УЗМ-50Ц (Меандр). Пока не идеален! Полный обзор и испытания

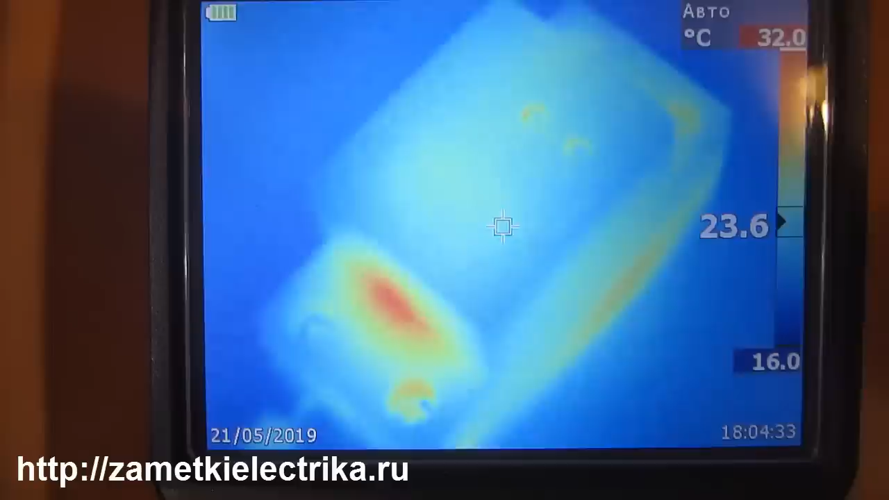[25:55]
On screen: scale top 32.0°C, scale bottom 16.0°C
Максимальная температура у реле, вот в этой части, где сейчас находится цифровой центральный курсор, и составляет 32 градуса.
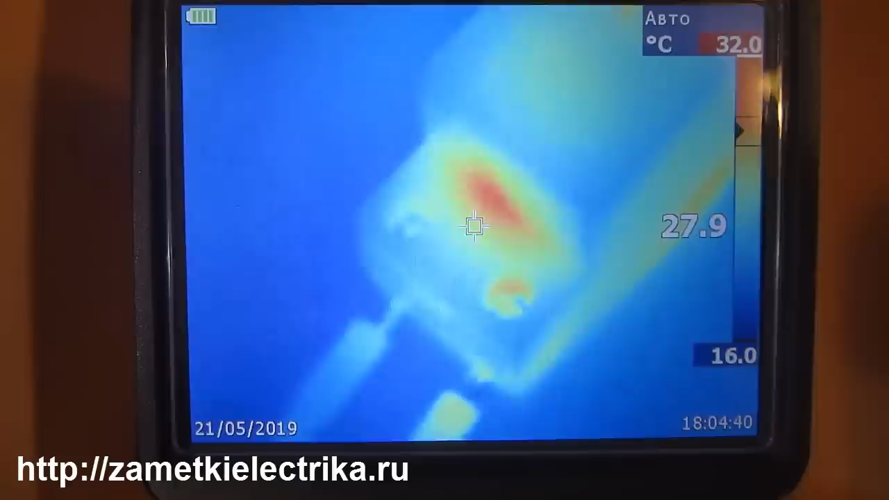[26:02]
On screen: scale top 32.0°C
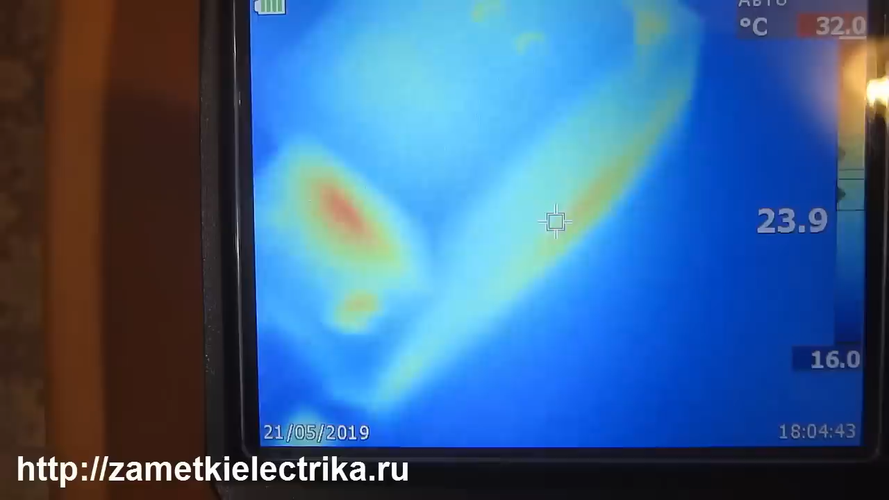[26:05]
On screen: scale top 32.0°C
Всего 32 градуса. Вот в этой части максимальный нагрев.
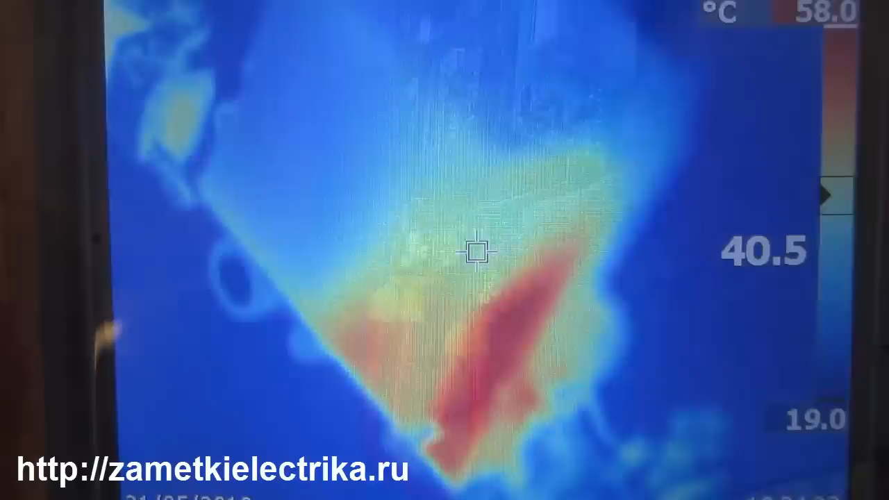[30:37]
On screen: scale top 58.0°C
Мы имеем вот такую вот красивую картинку.
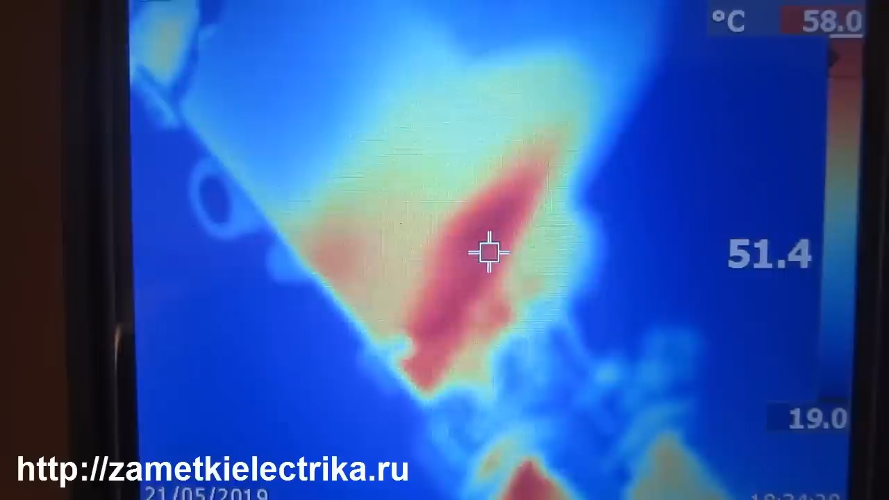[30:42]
On screen: scale top 58.0°C
То есть максимальная температура нагрева реле при токе 63 Ампера составляет 58 градусов.
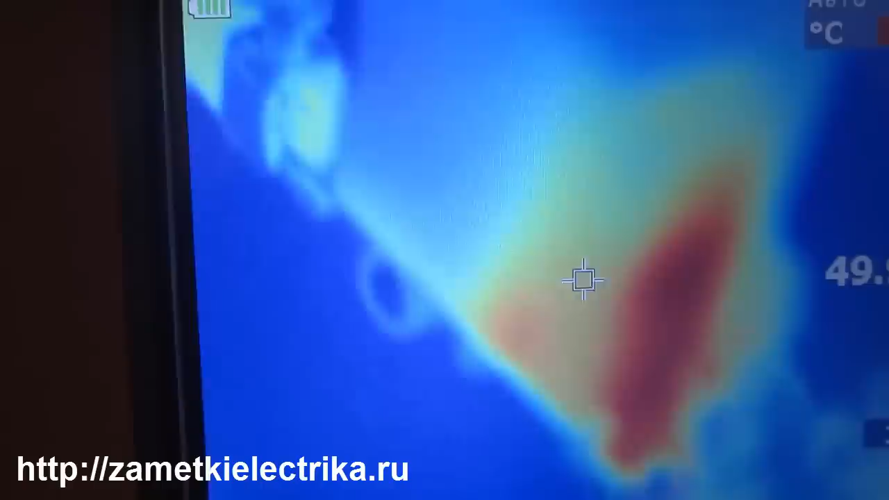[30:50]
Вот как раз в части, в контактной части реле.
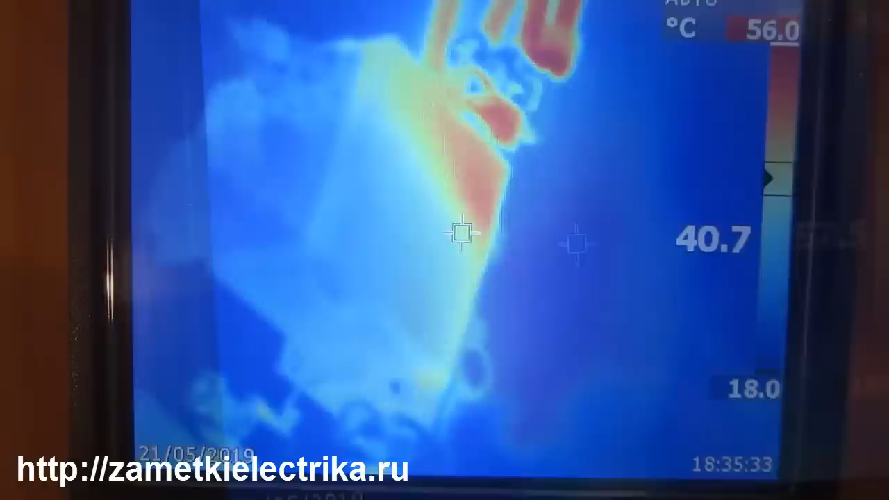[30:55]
On screen: scale top 56.0°C
С другой стороны никаких нагревов нет.
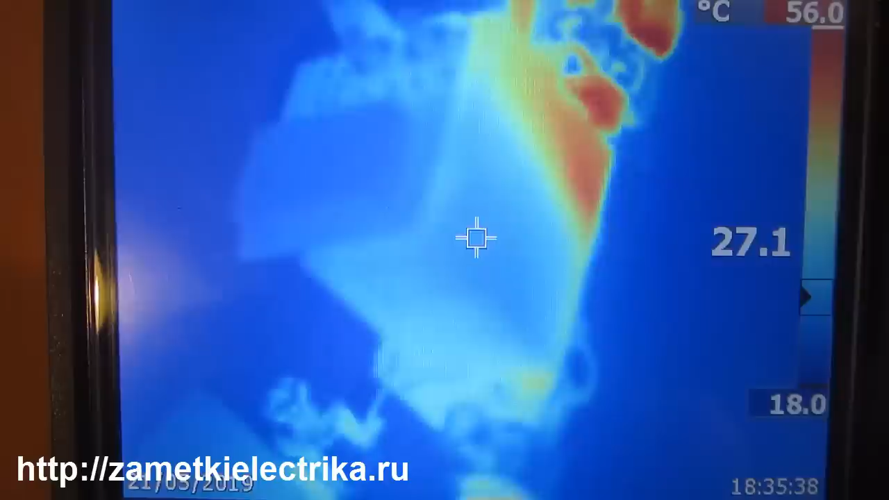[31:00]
On screen: scale top 56.0°C, scale bottom 18.0°C
Ну потому что там и нет контактных соединений. И еще с этой стороны. На провода не смотрите на нагрев.
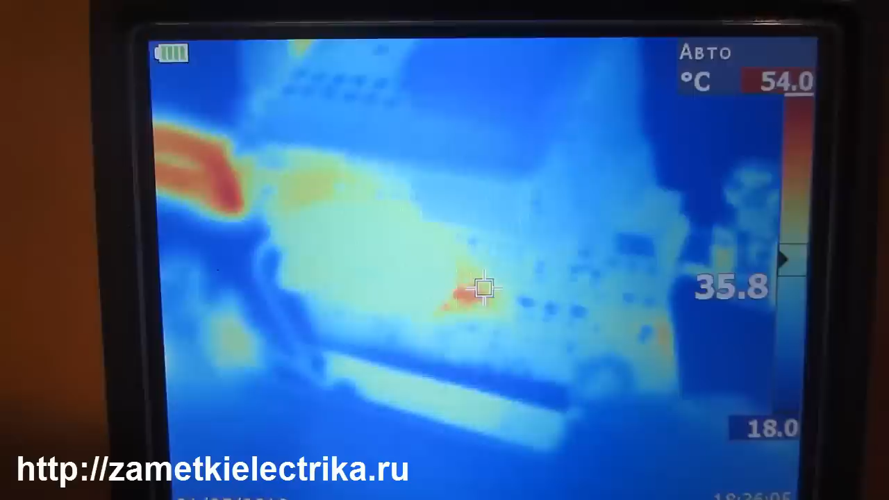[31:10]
On screen: spot 35.8°C, scale top 54.0°C, scale bottom 18.0°C
Нас интересует непосредственно реле. Вот есть какой-то здесь вот кусочек, где варистер присоединяется к шинке.
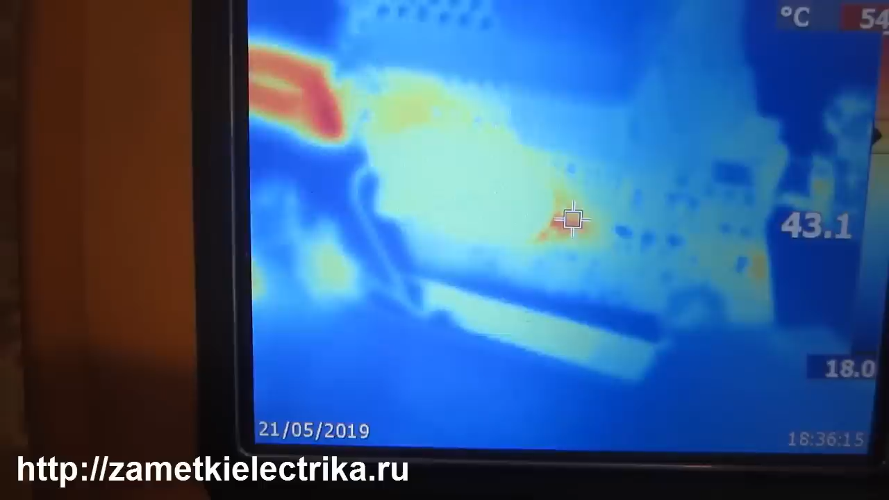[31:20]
On screen: scale bottom 18.0°C
У него температура тоже тут достигает 47 градусов. Ну а теперь я поднял ток до 80 Ампер.
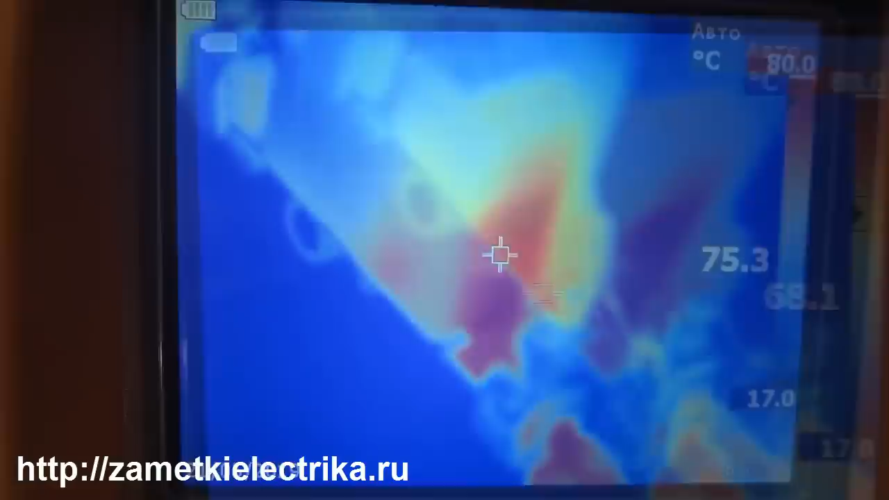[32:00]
Все в той же, естественно, области.
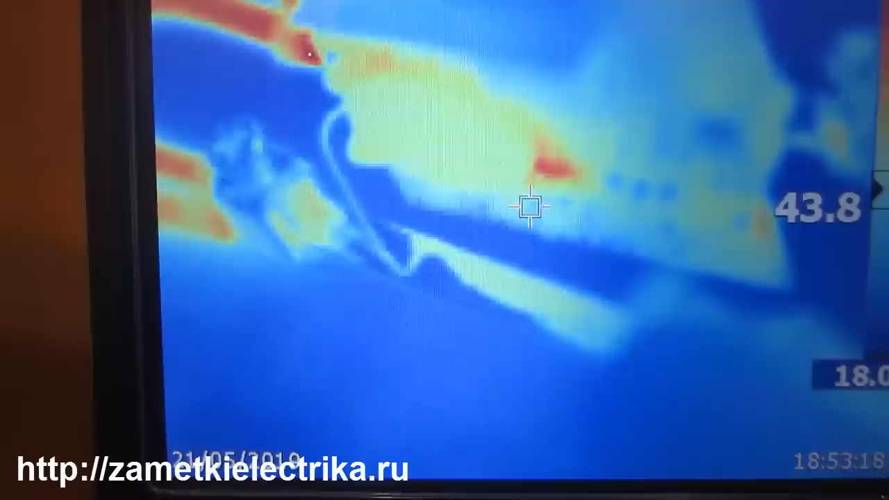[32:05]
Вот здесь у нас нагрев еще больше увеличился. 60 градусов уже составляет.
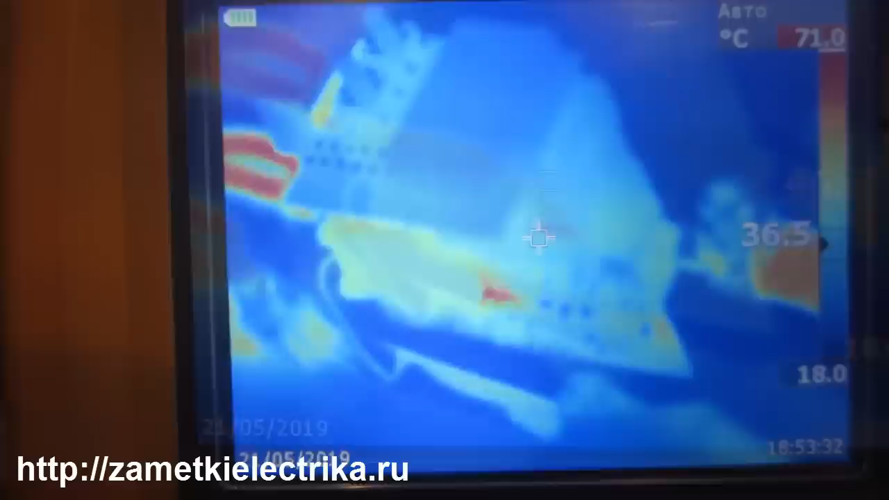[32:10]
On screen: scale top 71.0°C, scale bottom 18.0°C
Скорее всего, это просто от нагрева реле, с его другой стороны внутренней,